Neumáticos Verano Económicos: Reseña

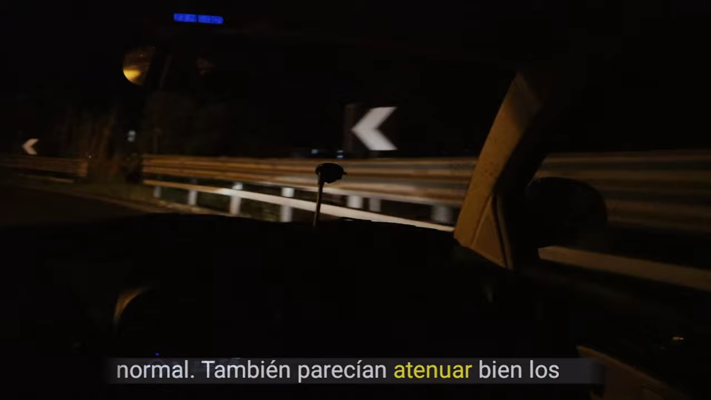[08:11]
También parecían atenuar bien los pequeños baches de la carretera, mientras que la frenada y el manejo entre curvas parecían adecuados.
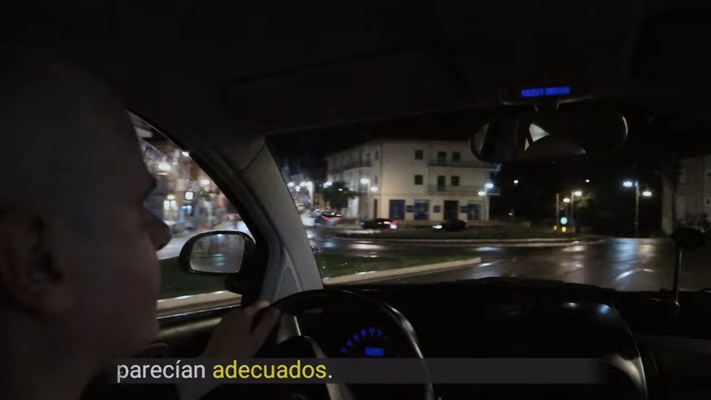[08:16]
En mojado, con temperaturas nocturnas en torno a los 10 grados,
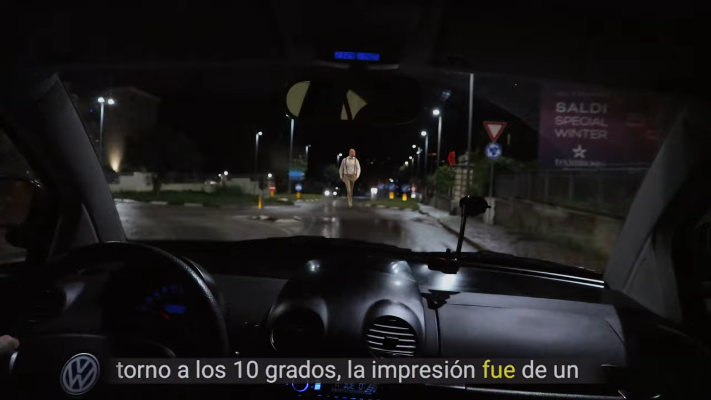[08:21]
la impresión fue de un agarre suficiente a la carretera, con una frenada eficaz y una respuesta rápida de la dirección.
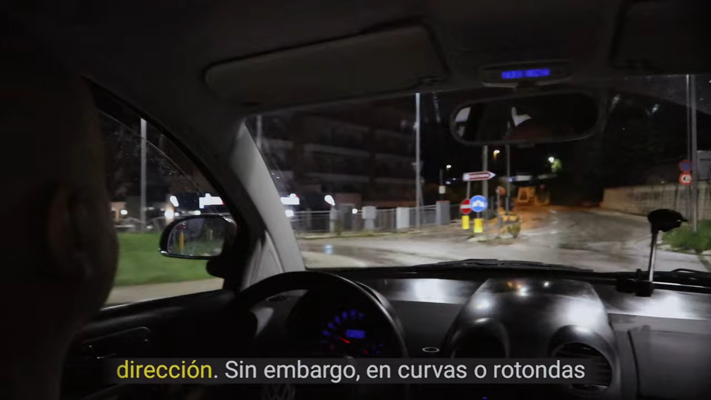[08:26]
Sin embargo, en curvas o rotondas tomadas a la misma velocidad que en seco, el control electrónico de estabilidad intervino en ocasiones.